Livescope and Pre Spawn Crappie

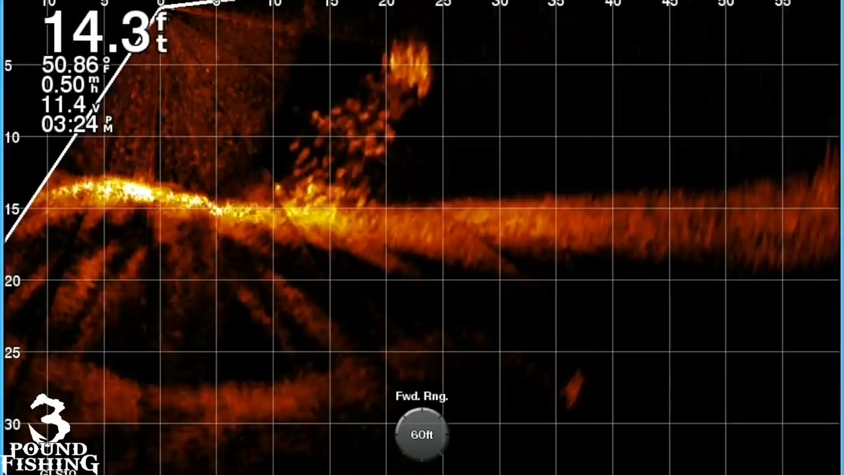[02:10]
On screen: depth 14.3 ft, water 50.86°F
Chasing these schooling crappie for winter.
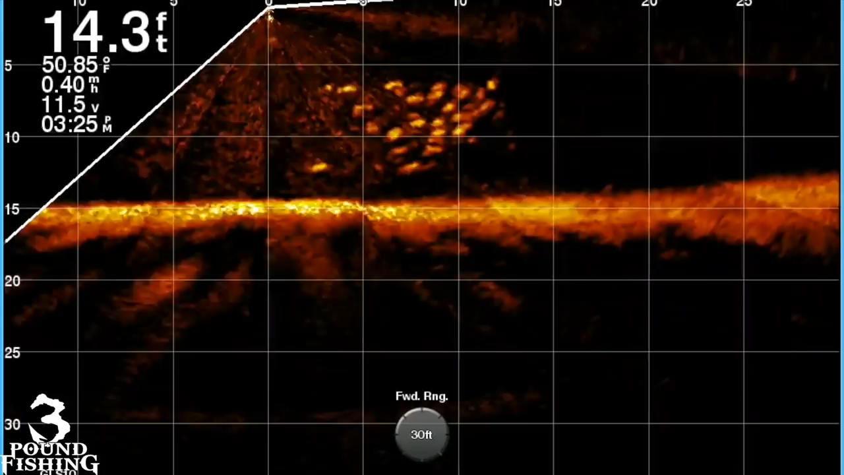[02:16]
On screen: depth 14.3 ft, water 50.85°F
Fantastic winter crappie fishing. So we're back on my favorite lake. Please do me a favor and subscribe.
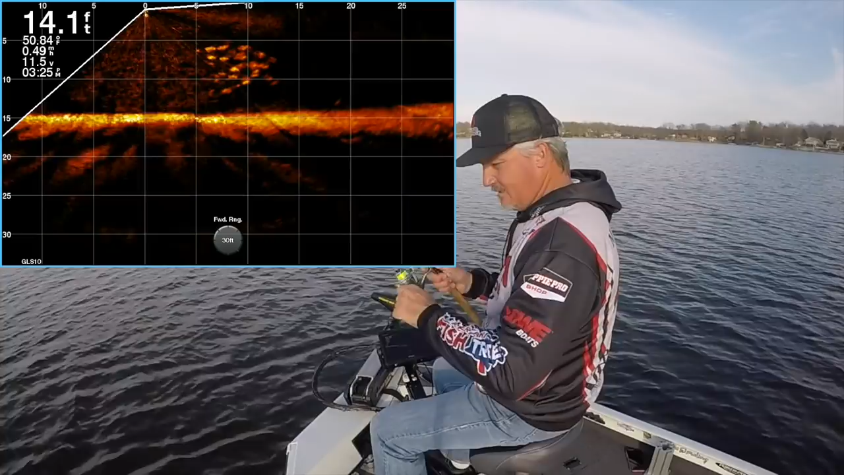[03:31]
On screen: depth 14.1 ft, water 50.84°F
We've got some smaller fish there. A small school, as you will say.
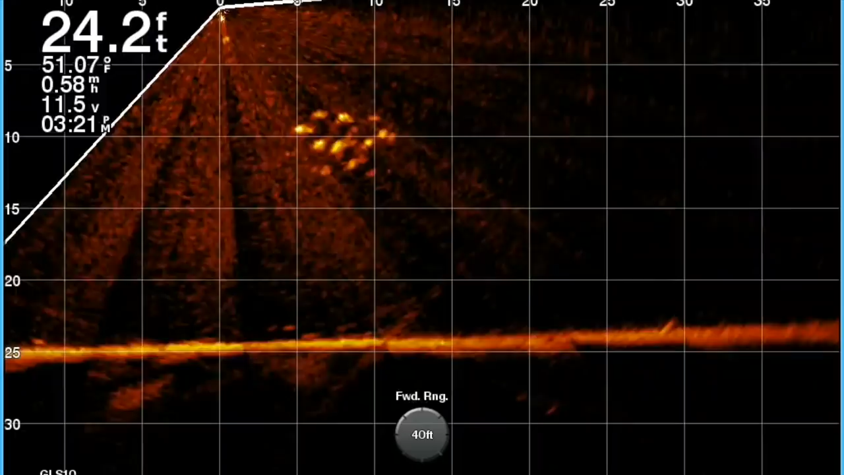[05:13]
On screen: depth 24.2 ft, water 51.07°F
And it always has to do with the depth in which those fish are at.
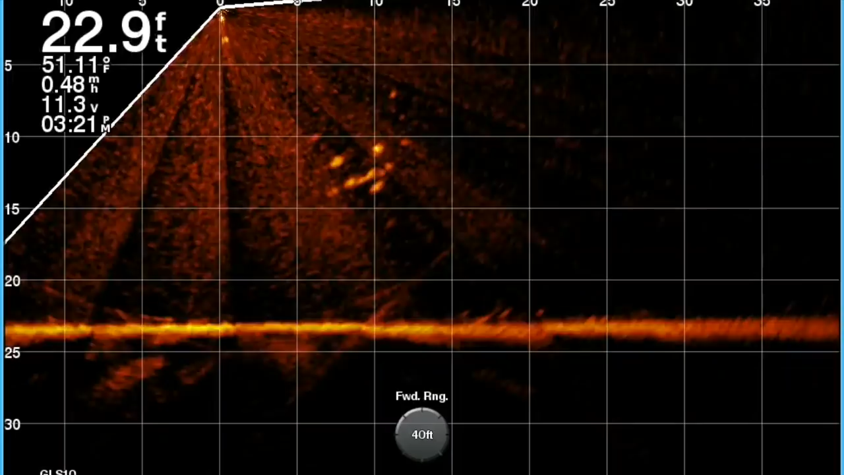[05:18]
On screen: depth 22.9 ft, water 51.11°F
So if they're shallow, anything less than 10 feet, I'd love to cast them, folks. Staying away from them is the better option. And also, you have to consider the clarity of the water. So even if they're at their 10, if they are at 12 foot, if the water's clear and the sun's out, folks, they're going to get spooked really quick. So casting, pitching, these are better options than dropping right on top of them. But at the end of the day, we search in at least 50 to 70 foot forward mode on LiveScope.
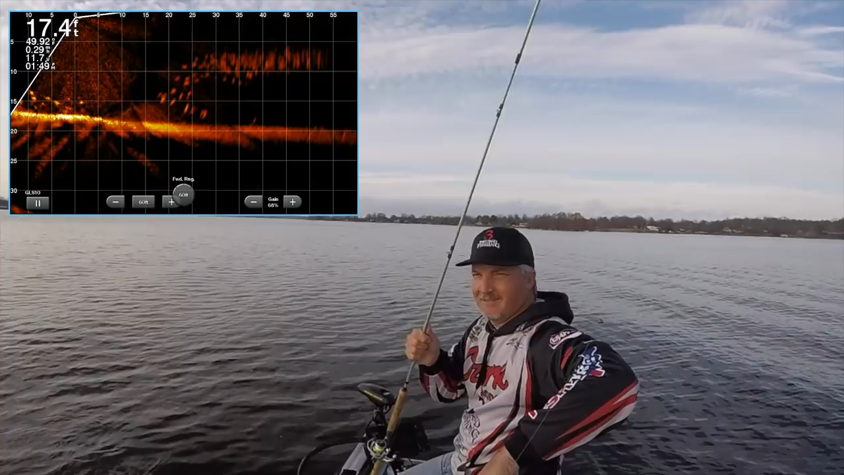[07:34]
I can see those fish. I can see those fish.
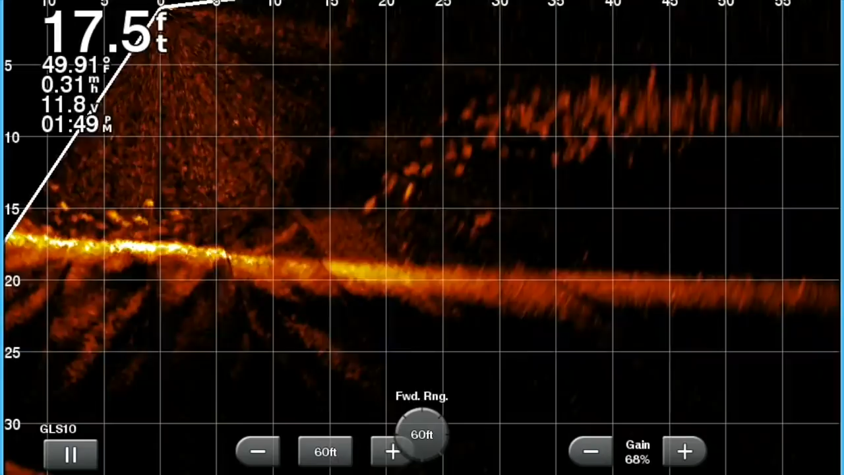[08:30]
On screen: depth 17.5 ft, water 49.91°F
And as the school gets closer, and you can see this one's getting closer, we start to dial in that forward view. So it'll start going, jumping to 40 to 30. And typically, I'm fishing these schooling fish in that 30 forward view. Sometimes always down to 20, but for the most part, 30. But again, when we're searching originally, when we start off, we're always out there at that 50 to 70. The other thing to point out is that a lot of times, you know, we always talk about maximizing our screen. And I do believe in maximizing your screen, especially when you're doing brush piles, because it's consistent. You're staying on one brush pile. But when you're moving around for these schools, the elevation there, the depth will change constantly.
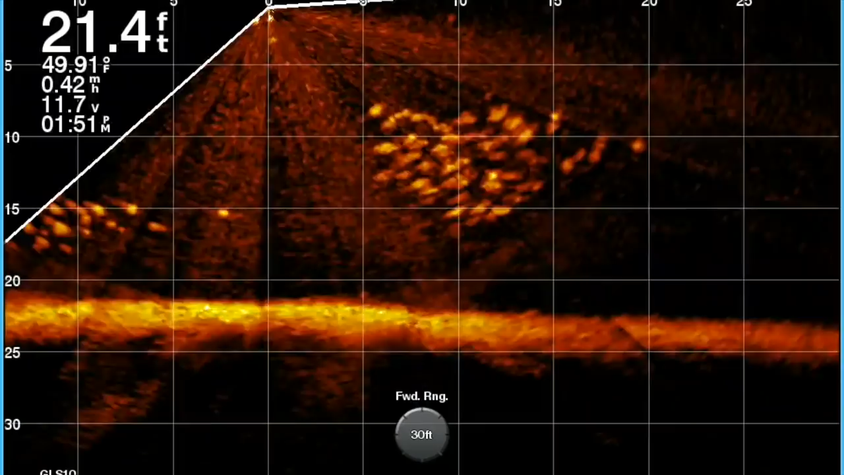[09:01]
On screen: depth 21.4 ft, water 49.91°F
So it's really tough. So I typically do leave it at around 30. And that's where I'm comfortable with it.
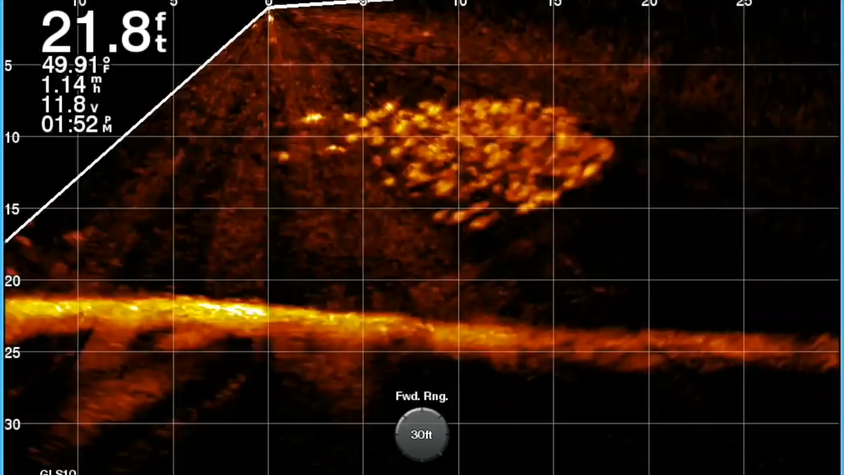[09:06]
On screen: depth 21.8 ft, water 49.91°F
And I can pretty much absorb everything that's around me at that depth. But brush piles, you know, I'm going to maximize my screen. But with schooling crappie, it's a little difficult because you're moving around so much.